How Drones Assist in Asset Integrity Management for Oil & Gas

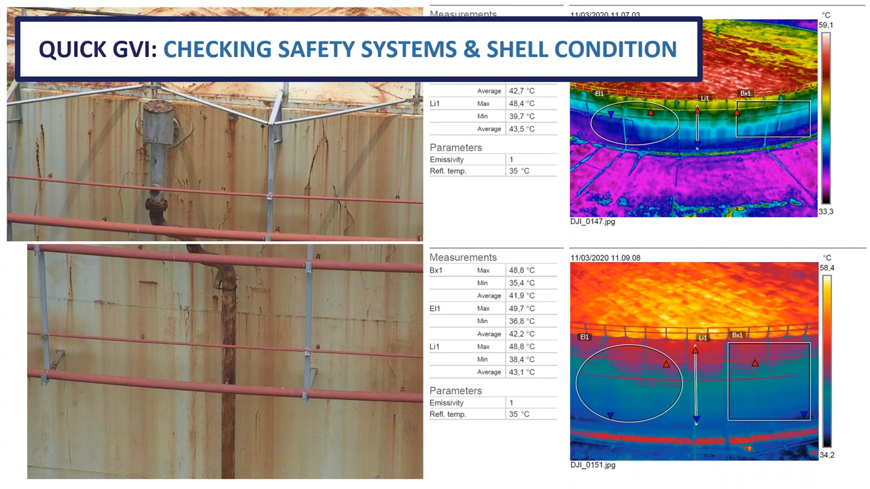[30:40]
So in this case, you know, Pertamina is deciding, well, you know, do we need to replace the whole shell, or how are we going to replace that? Are we going to pad it in a certain way? To what extent does it require maintenance? And so we're just checking using radiometric thermal data, easily obtained by the drone, to help those kinds of decisions. Another example here, also very, very interesting, different asset, also maintained by the team at Pertamina Asset 3. And this is the amine cooling facilities for an amine stripper.
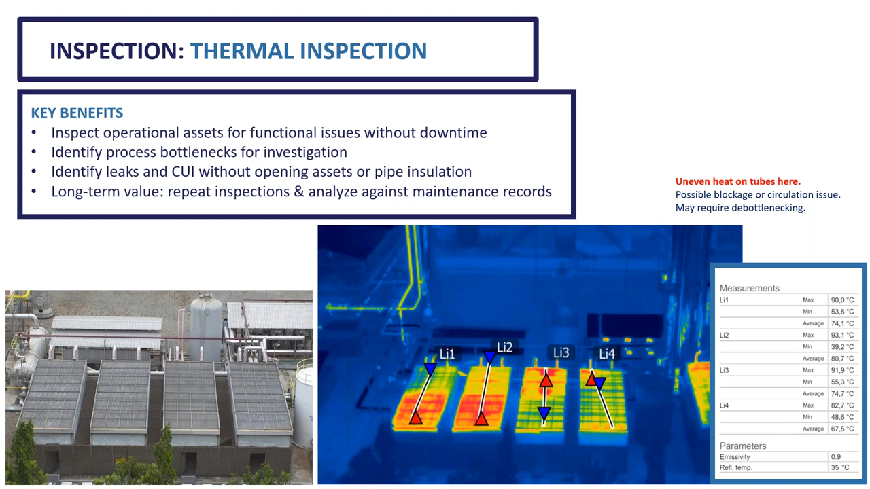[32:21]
So very, very good, you know, examples of quick inspections to ascertain something for further investigation and localize the inspection results.
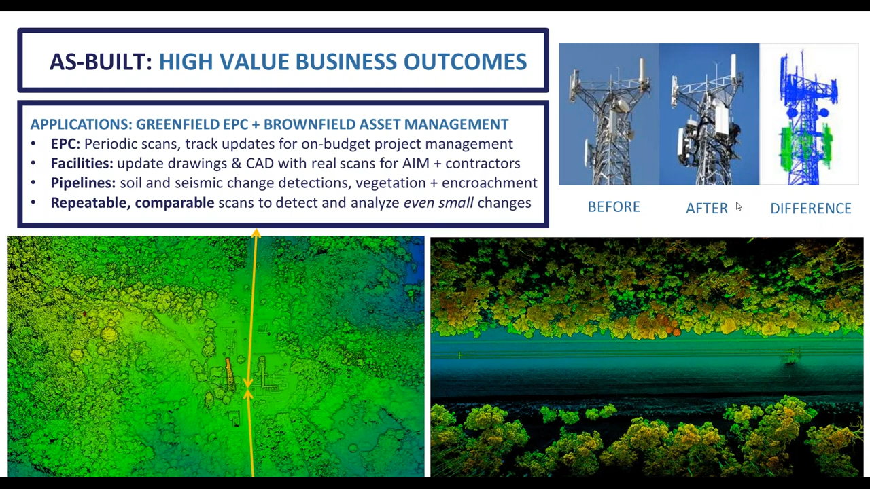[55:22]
landslide or any other object that can basically give damage to the asset itself. So very easy, you know, repeatable, comparable scans, and, you know, and we were happy to work with Pertamina to provide this data as well.